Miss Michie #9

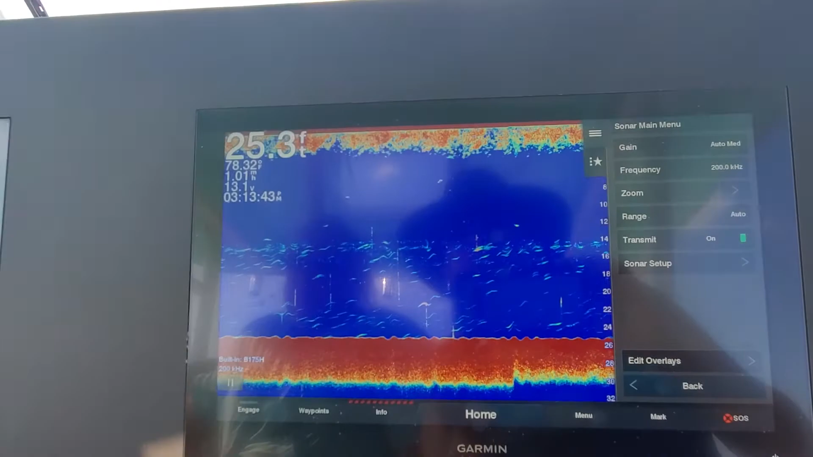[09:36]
Sensitive on the top. So this is really cool.
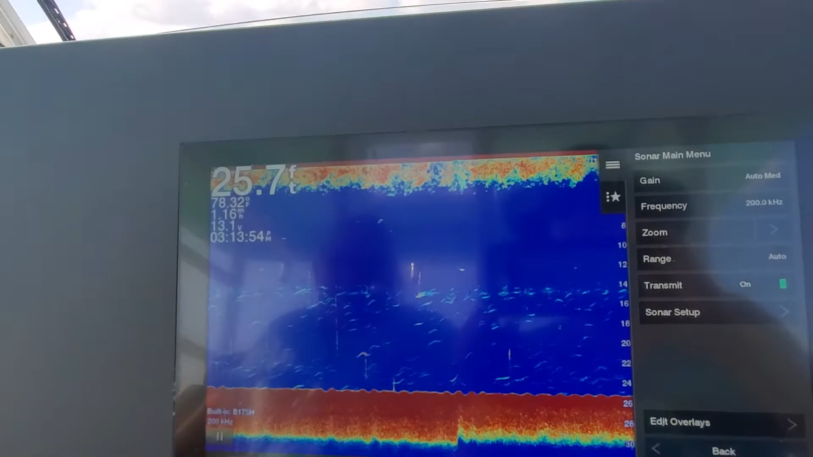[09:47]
On screen: depth 25.7 ft
This is fun stuff you guys can go out and offshore and just play with. It's a great example of get out there and play with it.
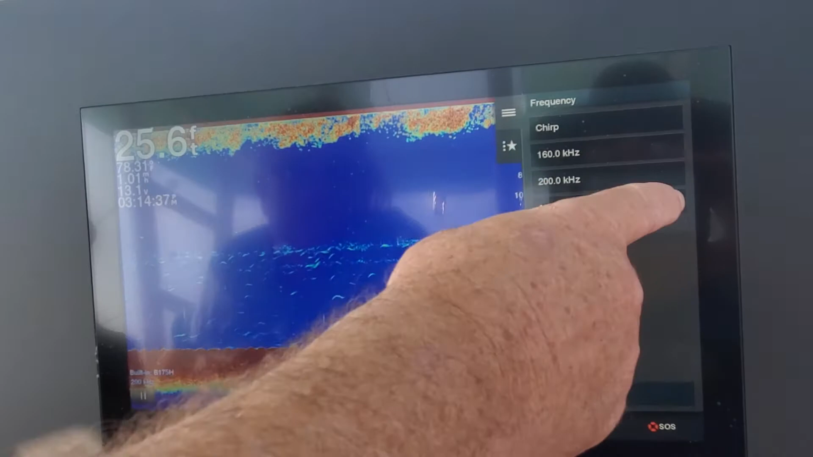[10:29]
On screen: depth 25.6 ft
Still on our sonar page, going to Clearview.
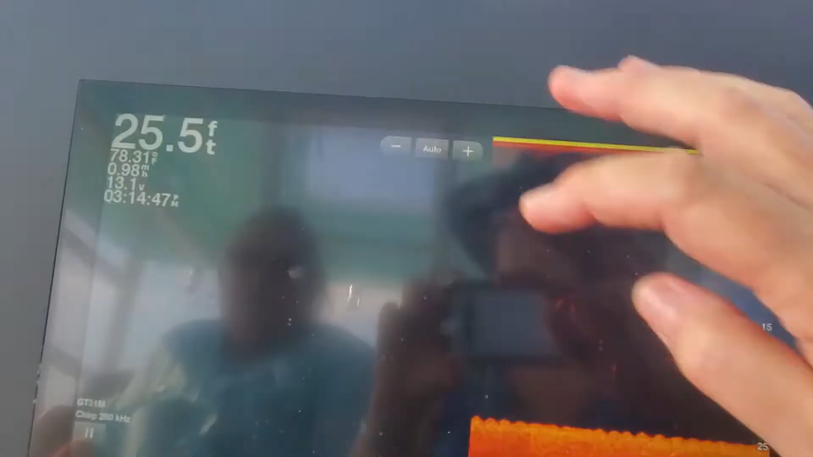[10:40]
On screen: depth 25.5 ft, water 78.31°F
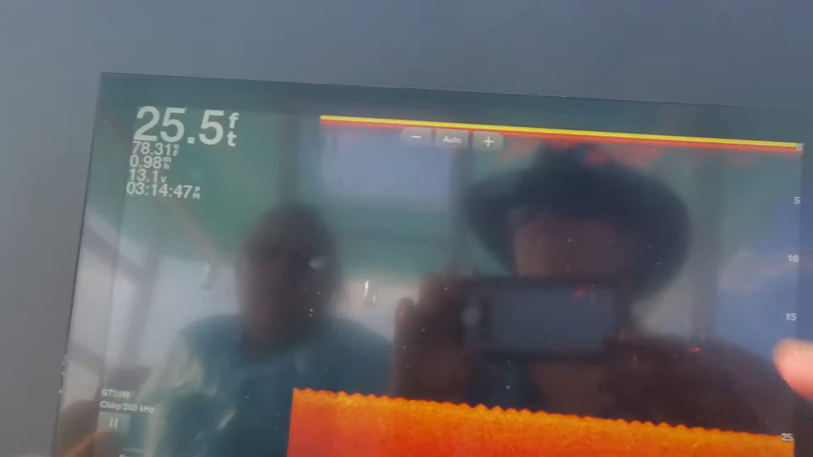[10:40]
On screen: depth 25.5 ft, water 78.31°F
Oh, did I do the right Clearview? Yeah. Yours were just a little rearranged.
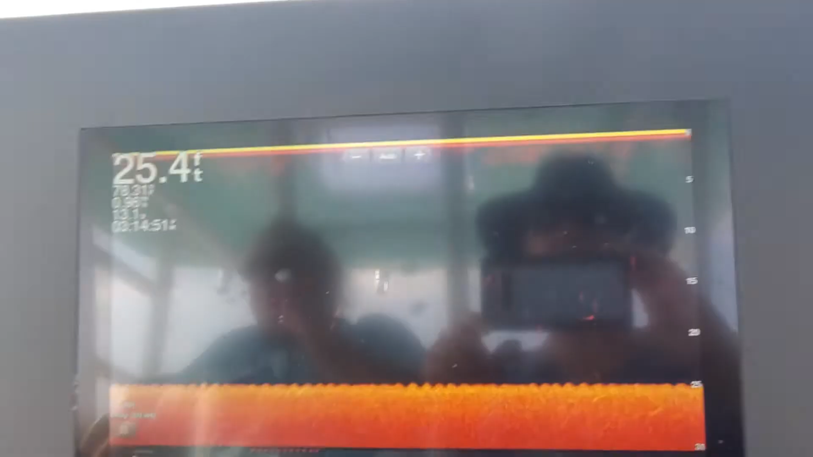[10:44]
On screen: depth 25.4 ft
Okay. Oh, that's going to be great.
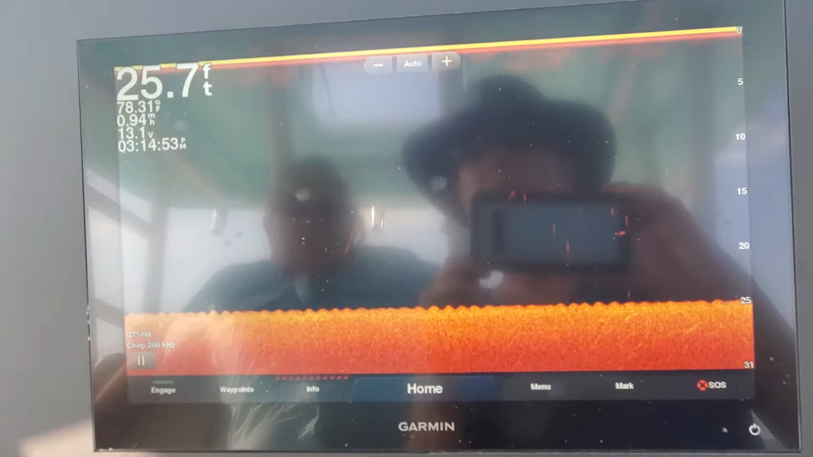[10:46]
On screen: depth 25.7 ft, water 78.31°F
So what does this do? It's a different sonar view.
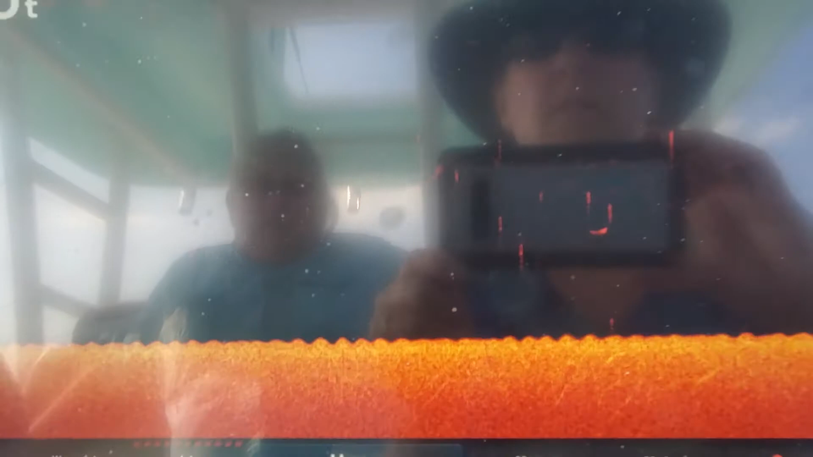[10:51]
So like if there was a tree on the bottom, you'd be able to make out the shape of the tree. Oh, instead got of it.
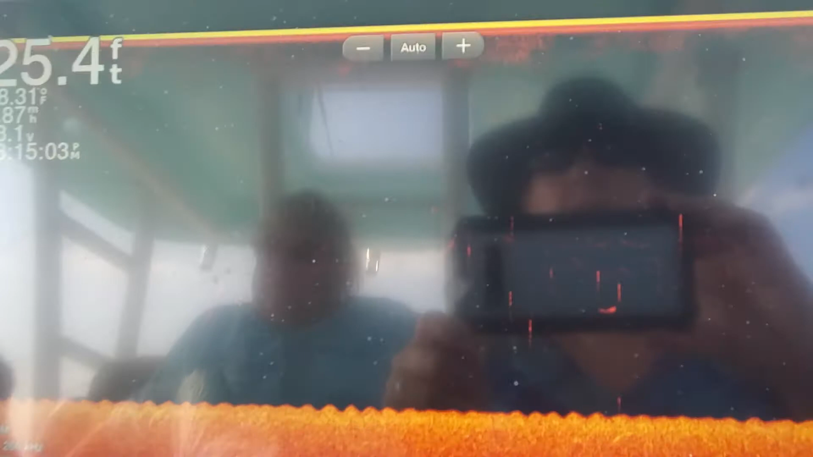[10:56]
On screen: depth 25.4 ft
Seeing like that red that we were seeing of the fish, you'd be able to make out more of a shape.
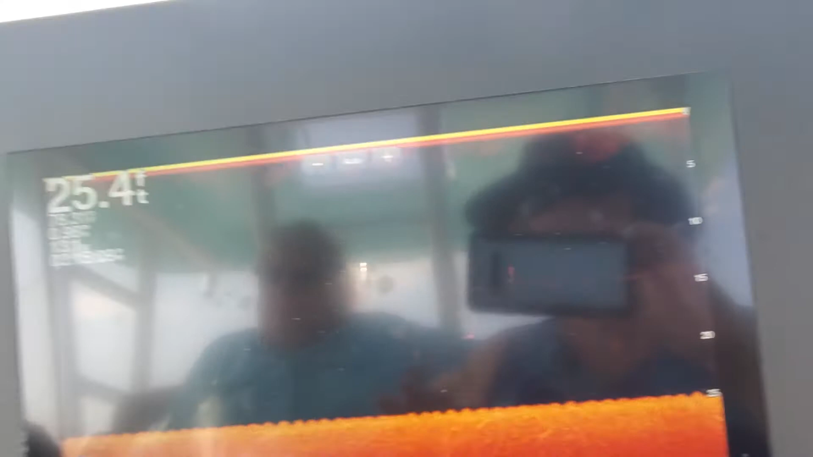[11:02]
So like the Liberty ship, you could in fact see like parts of the ship. It would look more like a ship rather than a big red blob.
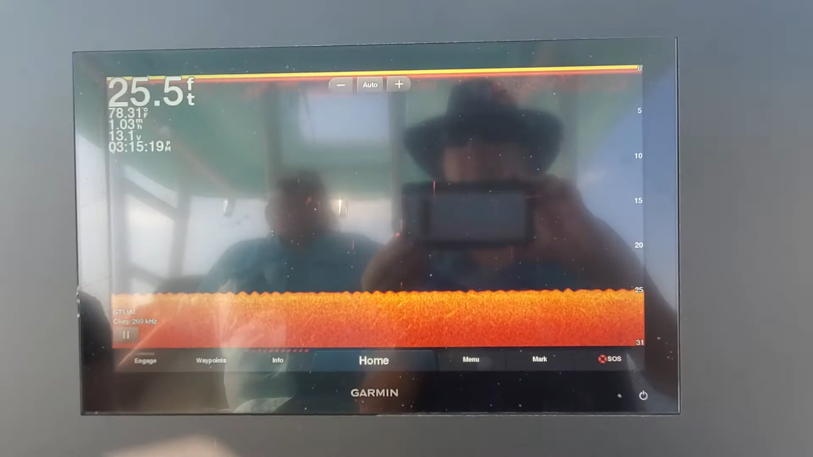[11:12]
On screen: depth 25.5 ft, water 78.31°F, speed 1.03 mph
That is absolutely not too much for us to look at here.
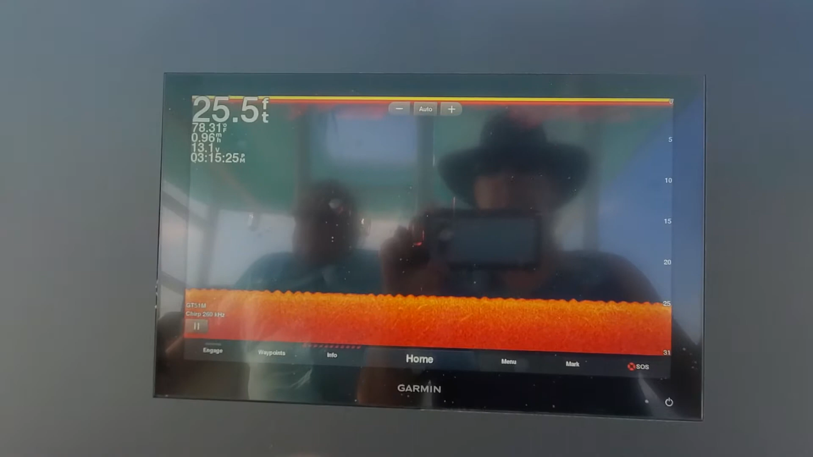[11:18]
On screen: depth 25.5 ft
But if you guys go over like a wreck or something. Mm-hmm. It would show the shape of the boat. Yeah.
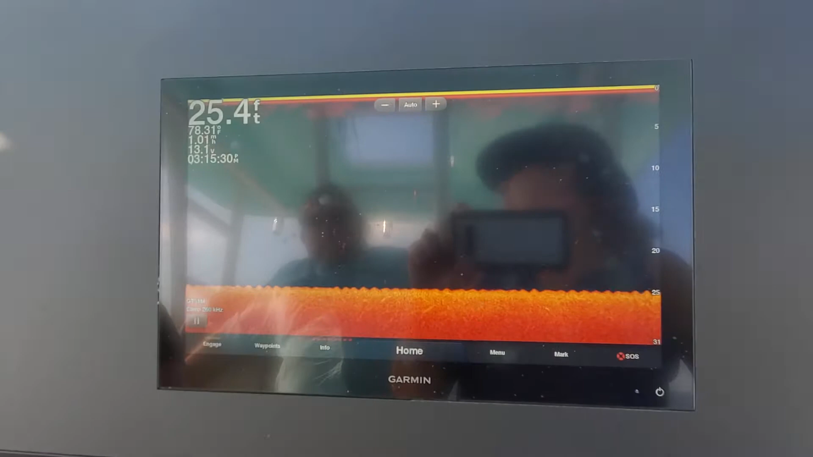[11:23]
On screen: depth 25.4 ft
That's be able to our transducer was pretty good. This one.
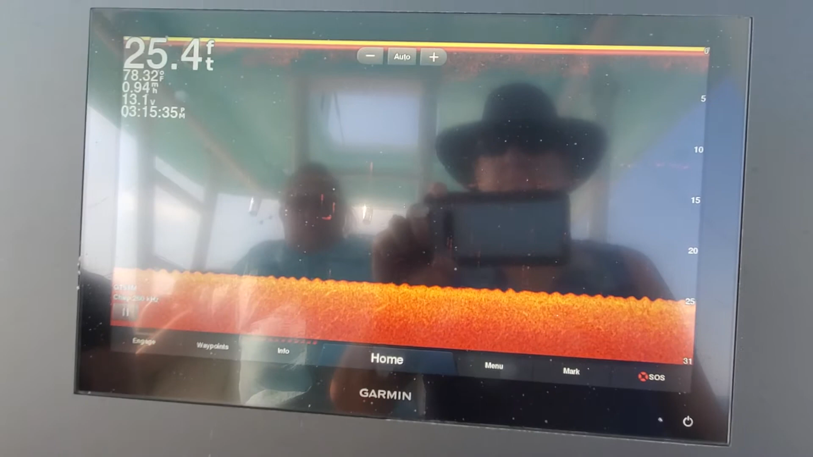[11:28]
On screen: depth 25.4 ft
It's incredible what they're coming up with. Yeah. Okay, back into home.
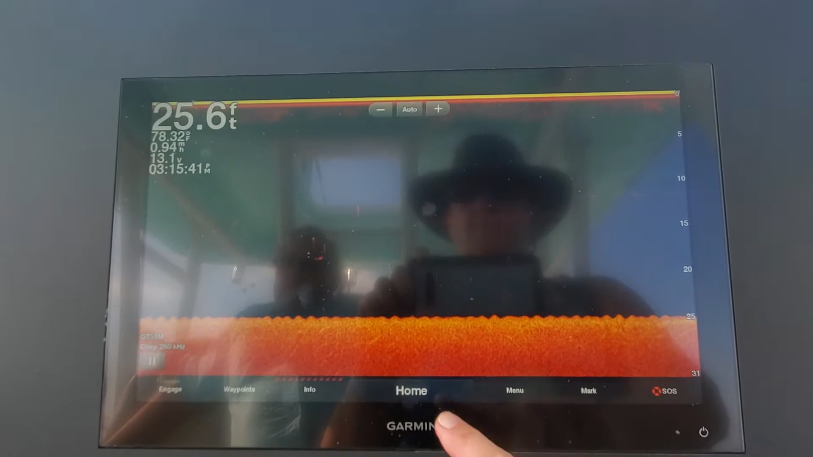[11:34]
On screen: depth 25.6 ft
And then you have your side view, which is going to be a similar concept of the clear view, but just coming from the sides of the boat.
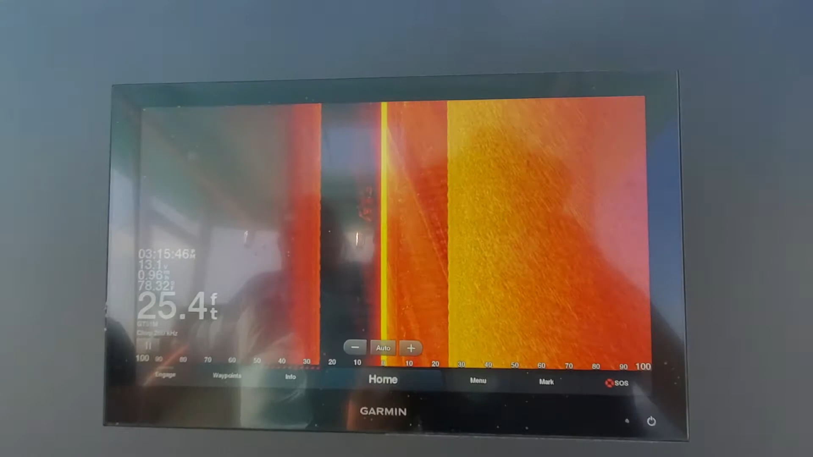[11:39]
On screen: depth 25.4 ft
Mm-hmm. For that big metal line, yellow line in the middle is the boat.
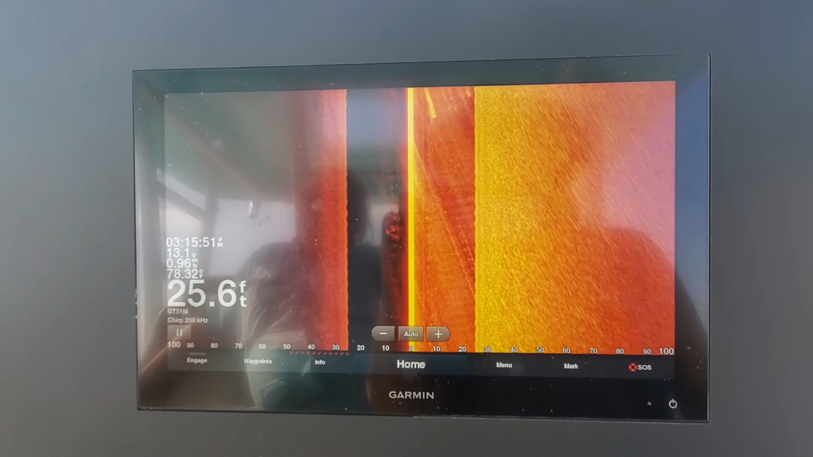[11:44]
On screen: depth 25.6 ft
Right, yeah, mm-hmm. I want to see this.
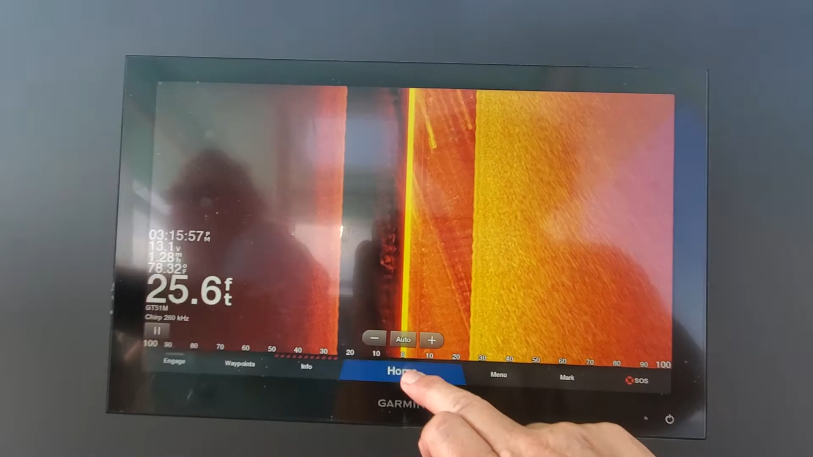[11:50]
On screen: depth 25.6 ft, water 78.32°F
What? The zoom. Split zoom? Yeah.
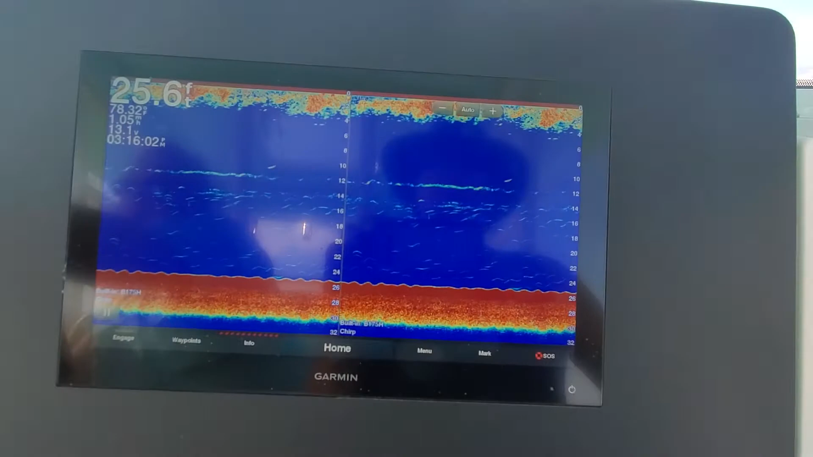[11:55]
So I just went into menu, and I'm going to transmit on.